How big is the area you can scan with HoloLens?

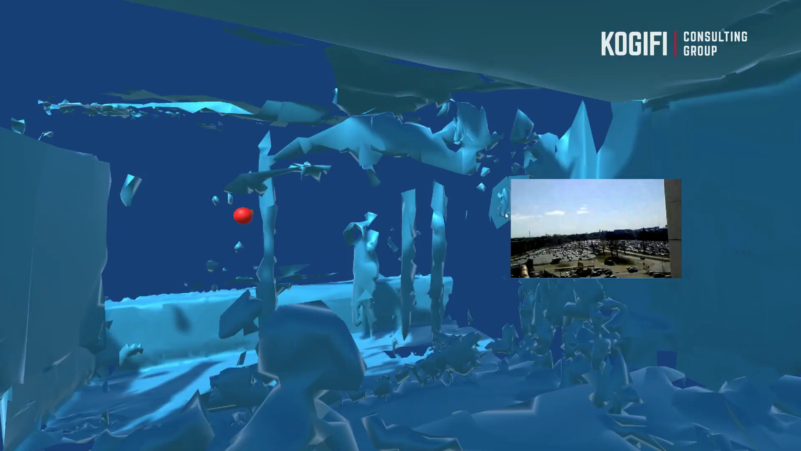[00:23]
and here we are in our office so you see the red hat this is my my head and
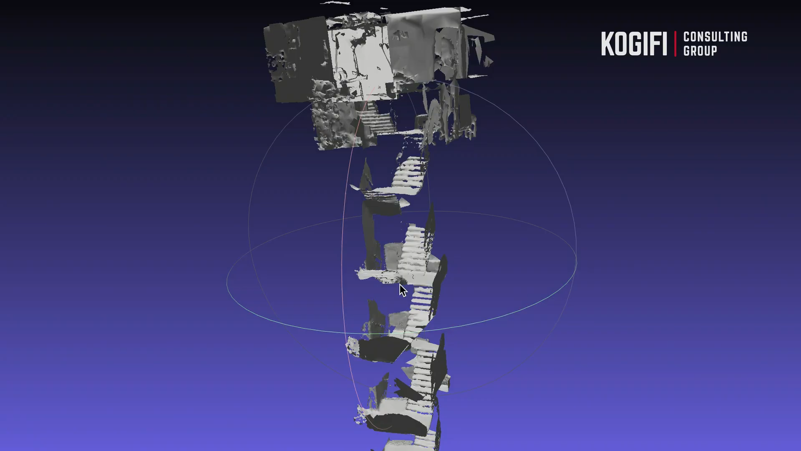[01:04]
down so you already see here's the whole scan of the of the hololens after the going down all the
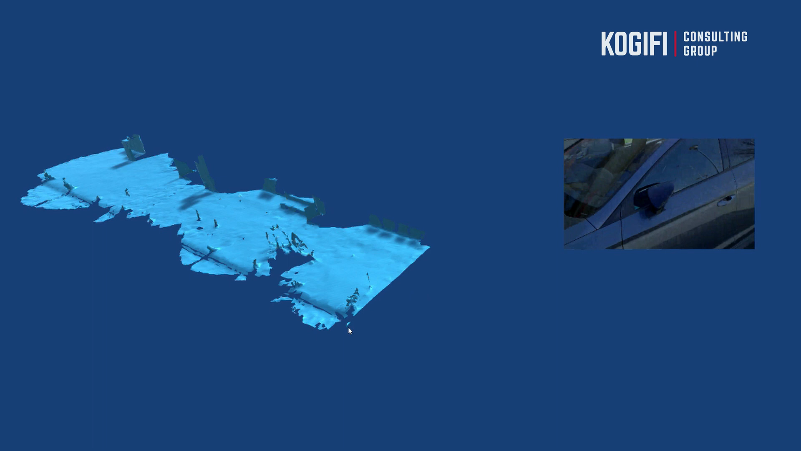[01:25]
um how the mesh is coming of our web rtc to the to the main computer
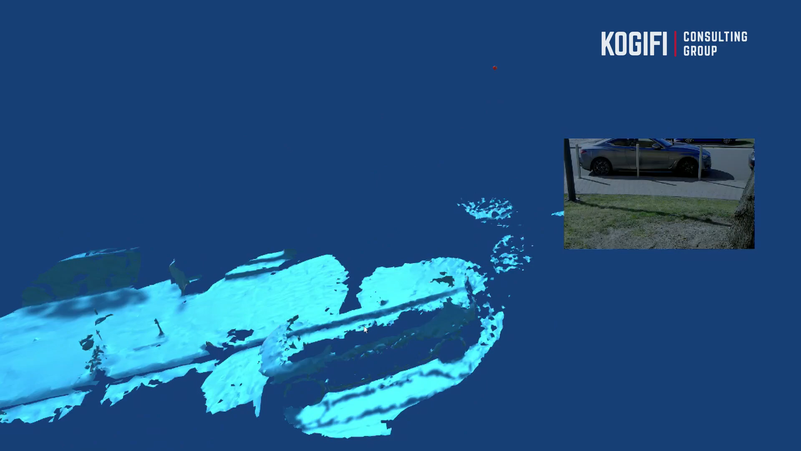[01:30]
and on the right side you see like in real time um what i see in the hololens and this
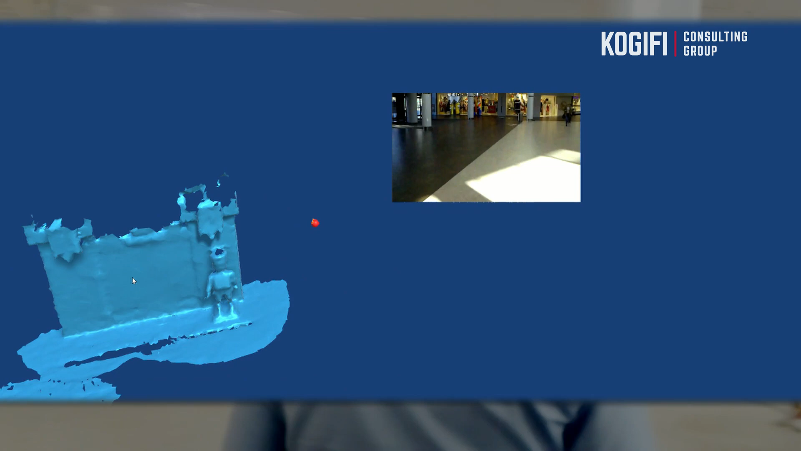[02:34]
we have a delay for the video we have additional delay for for the mesh um
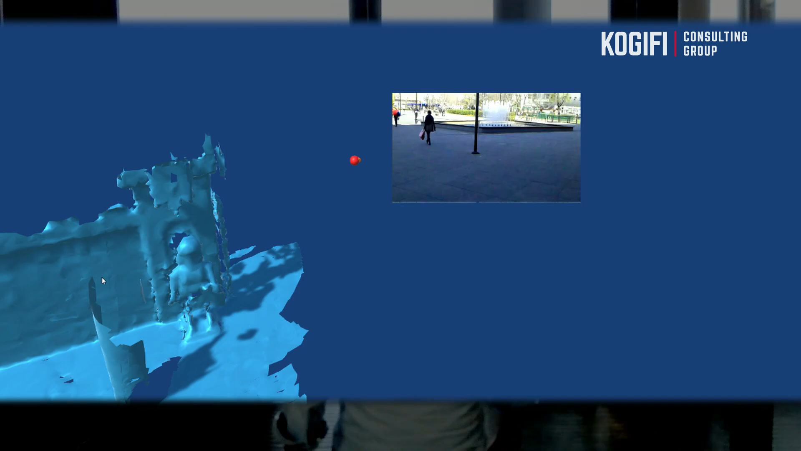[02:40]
for example the whole mesh for